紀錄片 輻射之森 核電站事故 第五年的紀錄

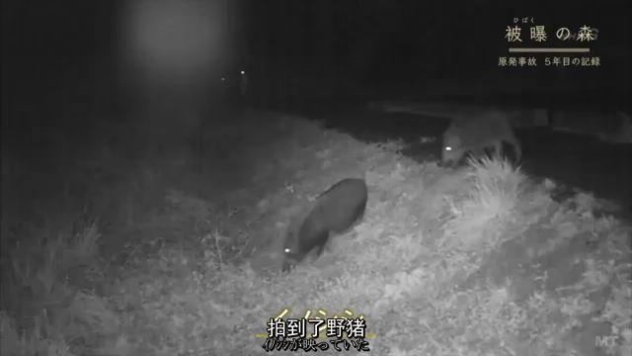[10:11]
草の根などを食べている。こうして生き物たちは汚染され続けている。
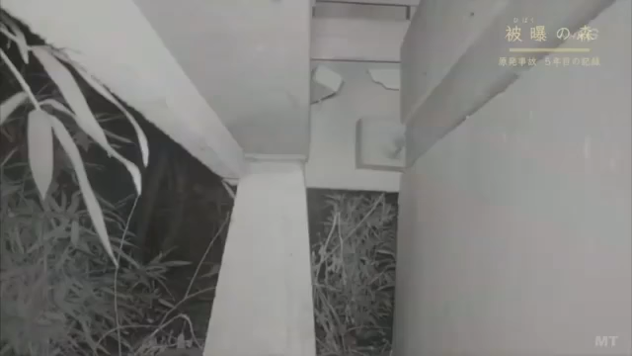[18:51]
床下から顔を出したのはアライグマです。
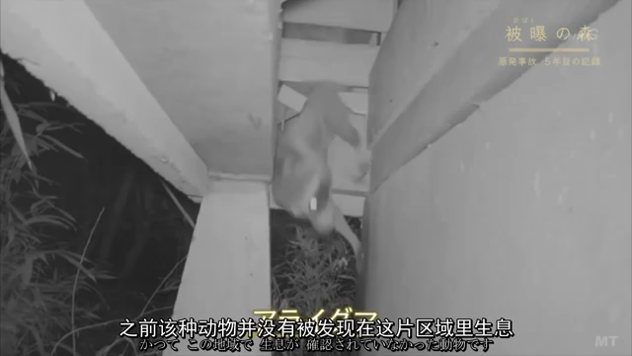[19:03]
かつてこの地域で生息が確認されていなかった動物です。幅10センチしかない隙間でも巧みに入り込みます。しかも何匹も出入りしていました。
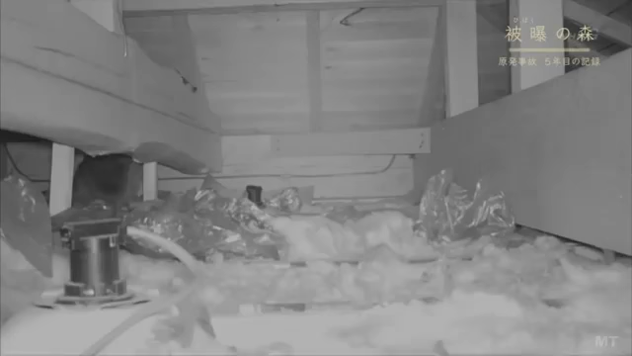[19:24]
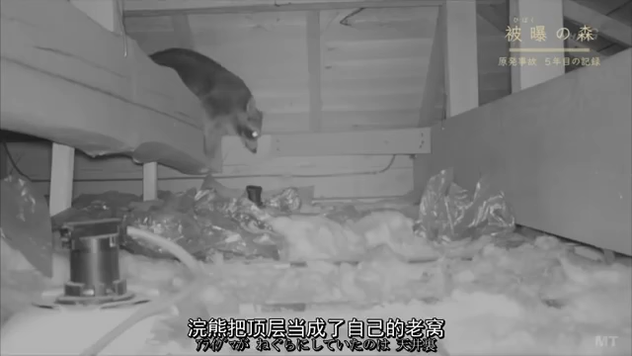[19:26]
アライグマがねぐらにしていたのは天井裏。
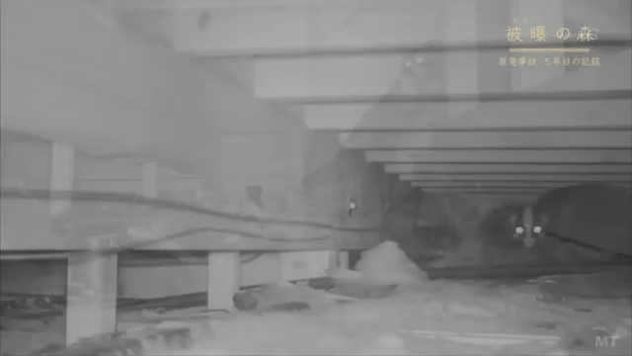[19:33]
ハクビシンも住み着いていました。本来こうした動物は木の幹にできる空
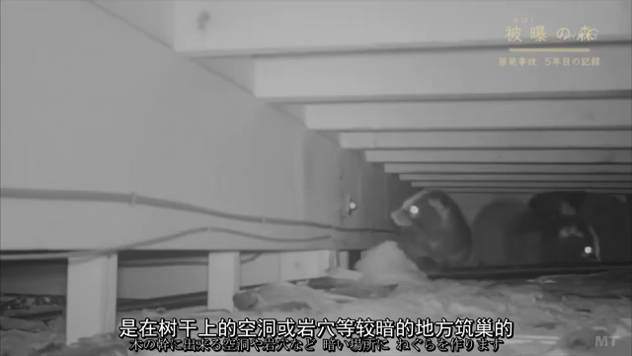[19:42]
洞や岩穴など暗い場所にねぐらを作ります。
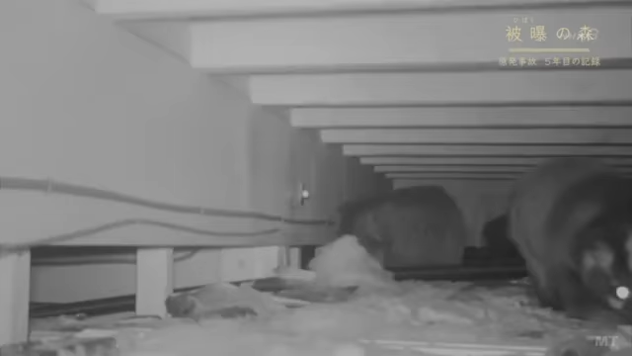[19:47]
人が去った住宅がその代わりになっていました。